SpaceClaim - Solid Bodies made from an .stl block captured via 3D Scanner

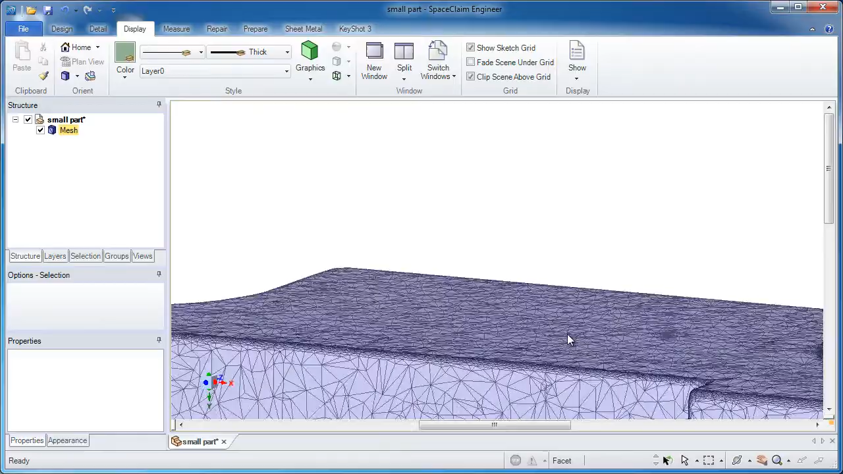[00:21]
That's one of them. There's one over here. But these are really inconsequential. We're not going to worry about those. For starters, I'm going to take advantage of the fact that I can double click on a facet and grab
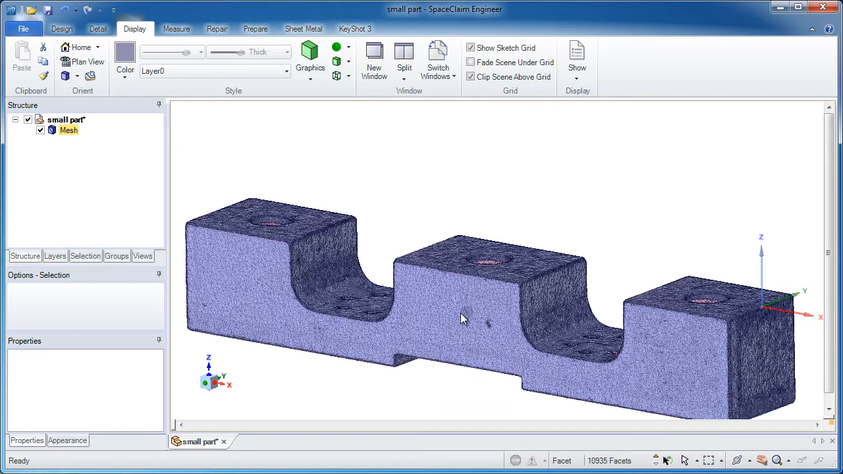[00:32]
a chain of many facets and then start constructing a sketch right on top of that. Now I want to take this third button and move my sketch grid just in the blue
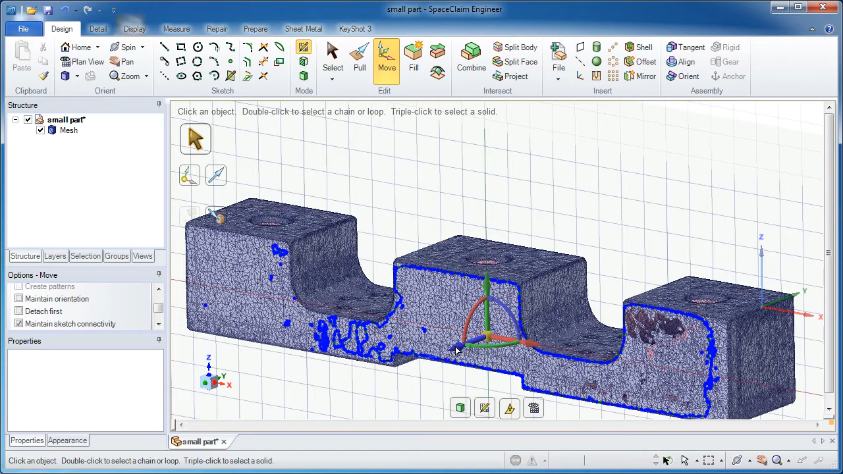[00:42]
direction a little bit so I'm able to see a pretty good cross section of it and get the entire outline. One thing you'll notice, things do come in fairly clean.
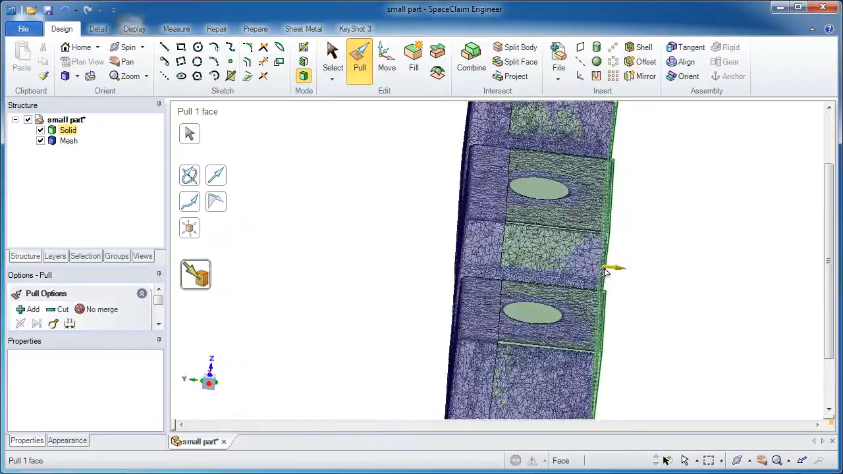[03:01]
Go down and get the bottom cavity as well.
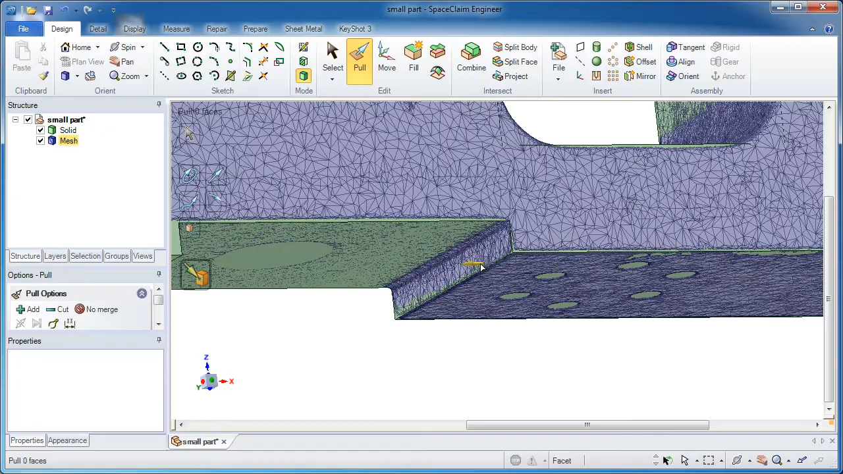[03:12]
We'll roll up on the wheel to find that facet, to snap it up to and I've got one more. Roll up on the wheel and I'm done.
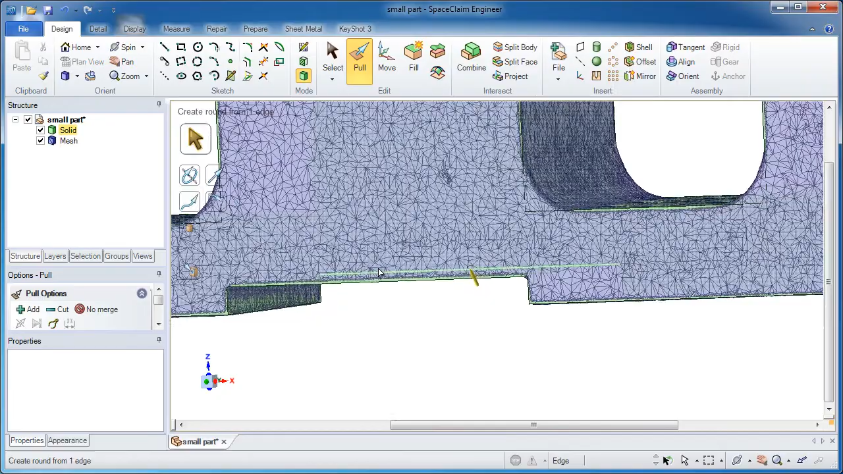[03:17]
So the general shape of this I now have. One thing you might want to do is the top three surfaces may not all be the same height. So I could click on any two of them and snap them up to the same height as one. So one of them is my master and the other two are the slaves, if you will.
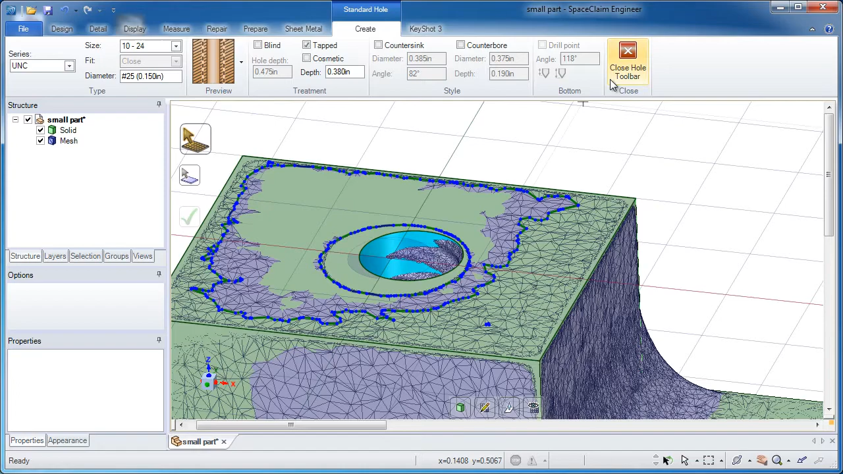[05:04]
now you want to use the move tool and actually put it in the correct location.
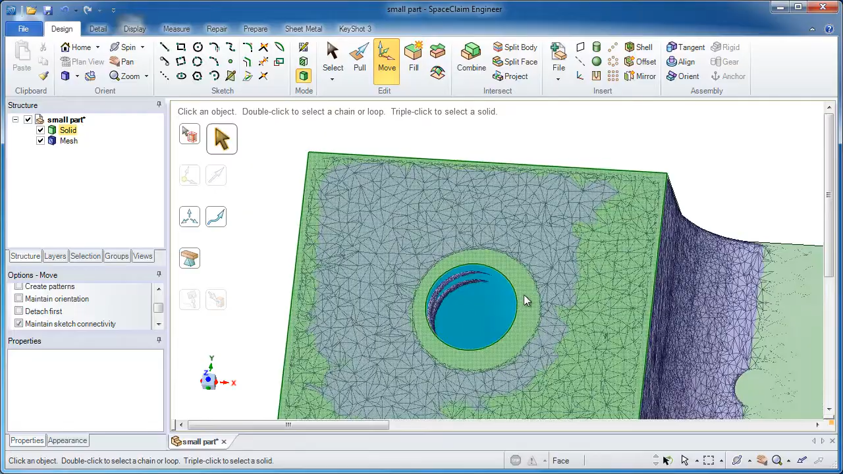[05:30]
You get the idea, you could go into a cross section and center it that way, and do the same thing with the other two holes.